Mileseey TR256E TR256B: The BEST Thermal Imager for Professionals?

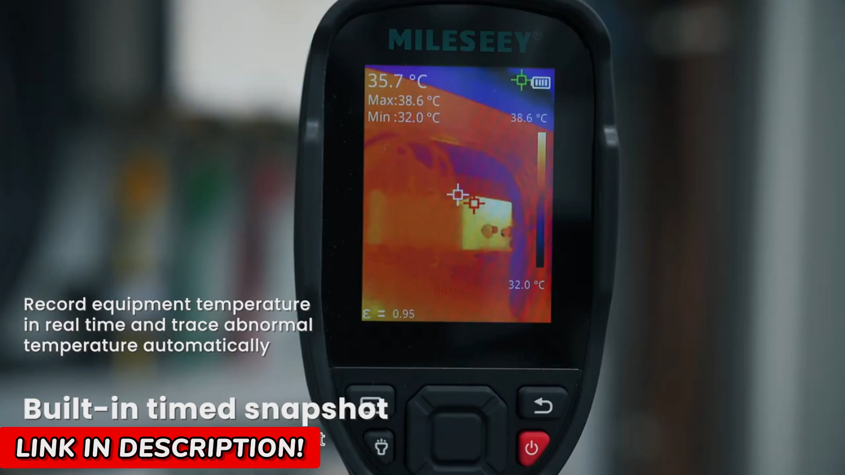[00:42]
On screen: spot 35.7°C, max 38.6°C, min 32.0°C, scale top 38.6°C, scale bottom 32.0°C
And with a temperature range of negative 20, she 4, she 4,
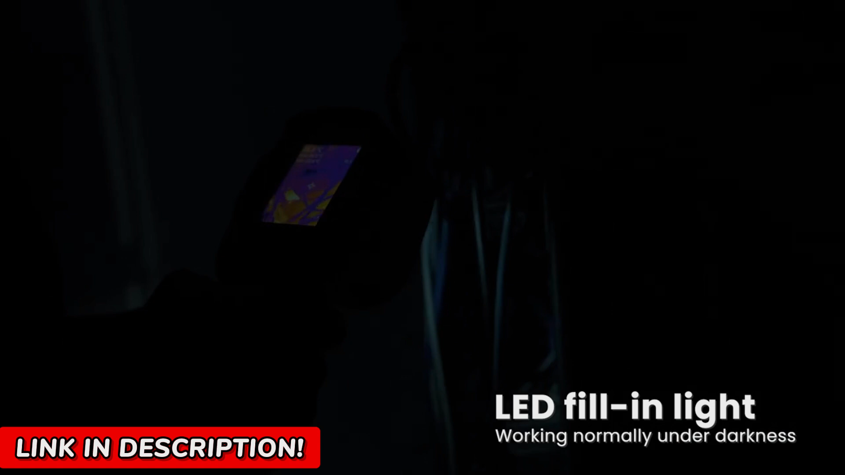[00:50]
to 350, she 4,
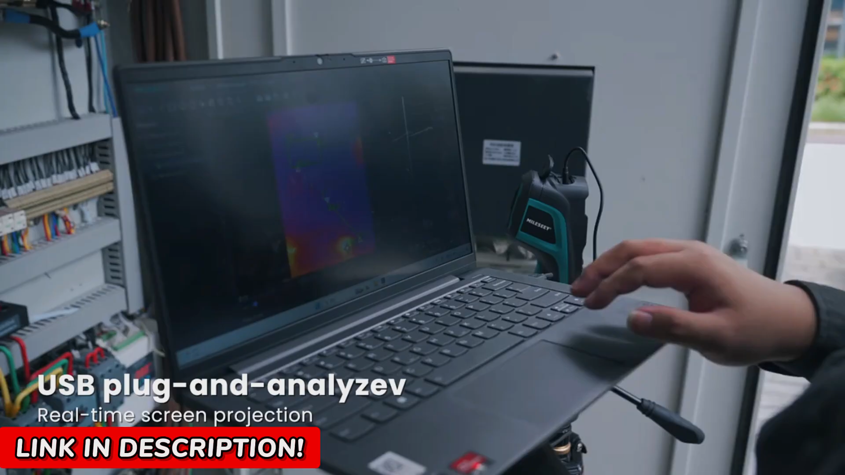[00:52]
she 4, do 4, nothing escapes its vision.
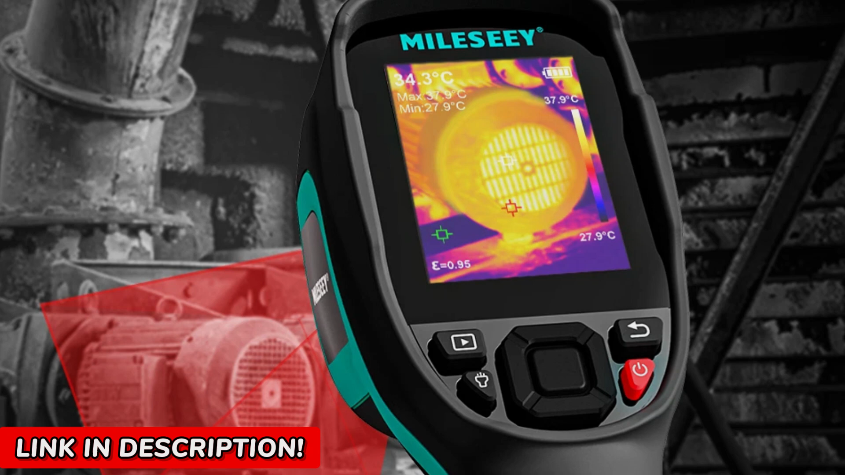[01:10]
On screen: spot 34.3°C, max 37.9°C, min 27.9°C, scale top 37.9°C, scale bottom 27.9°C
With the Mile C-TR-256E-TR256B, those days are over. It pinpoints problems instantly.
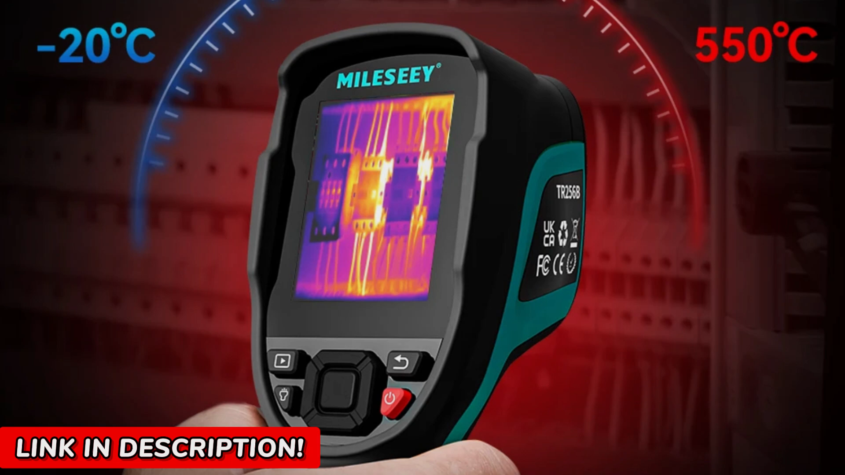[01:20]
Overheating circuits, leaks, energy lawsuits all right there, crystal clear in a single scan. And let's talk about accuracy, because precision matters.
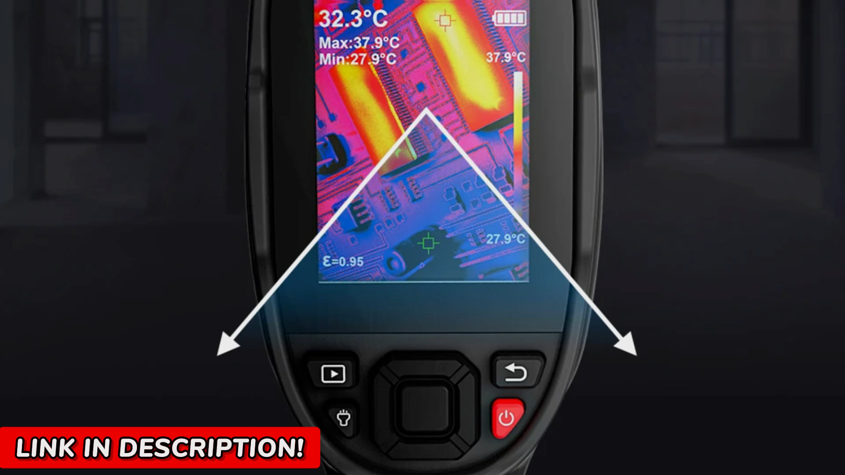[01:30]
On screen: spot 32.3°C, max 37.9°C, min 27.9°C, scale top 37.9°C, scale bottom 27.9°C
This isn't some vague, blurry heat map, with an impressive accuracy of 2% or 2DU4C. You're getting precise, reliable data every time.
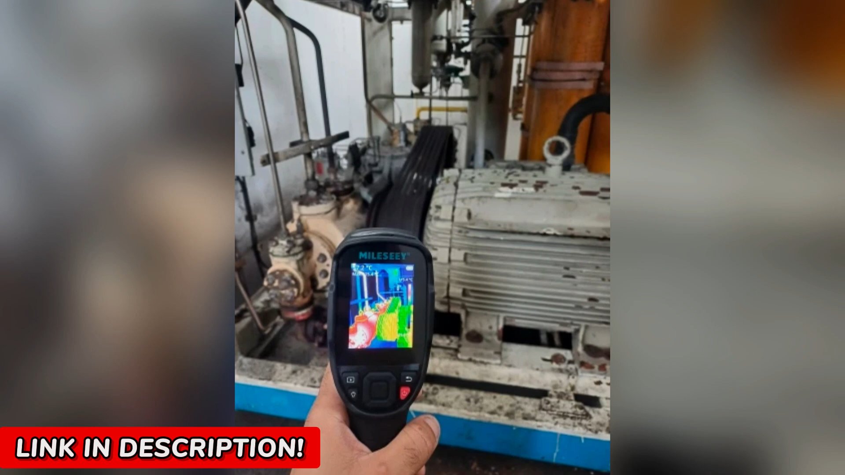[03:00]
You'll start noticing things you never saw before. Hidden leaks, overheating motors, electrical failures waiting to happen.